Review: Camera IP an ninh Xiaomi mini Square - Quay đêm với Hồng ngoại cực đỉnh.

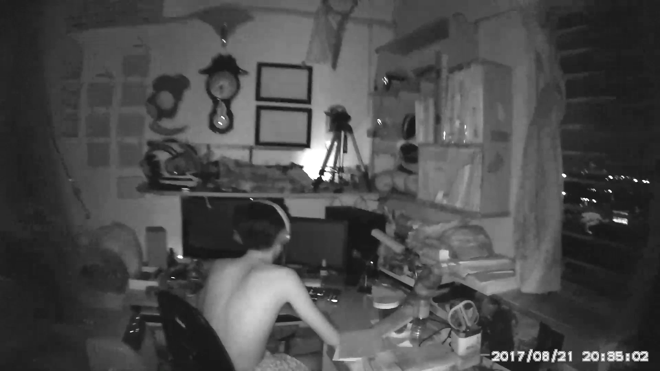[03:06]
Thì và đặc biệt nó có một chế độ quay đêm, tức là khi mà ngoài hành lang hoặc trong phòng khách đã tắt hết đèn đi rồi,
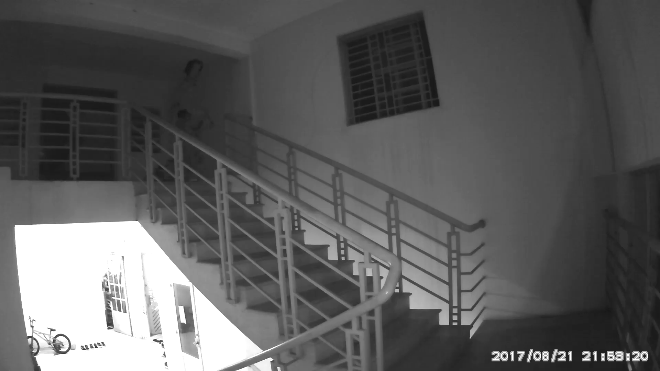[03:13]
tối thui, thì con camera này sẽ bật chế độ hồng ngoại đi lên, có đèn màu đỏ và có thể quay được, lúc đó nó sẽ ra trắng đen. Tuy nhiên cũng rất là rõ, trong phạm vi mà 10 mét trở lại thì rất là rõ các bạn. Phần mềm hỗ trợ cho cái con này để mà mình kết nối vào cái điện thoại của mình ấy, rất là dễ dàng sử dụng. Đó, có thể mình có thể zoom bằng tay gần xa, thay đổi tỷ lệ khung hình vân vân, đó, chụp ảnh và quay phim trở lại.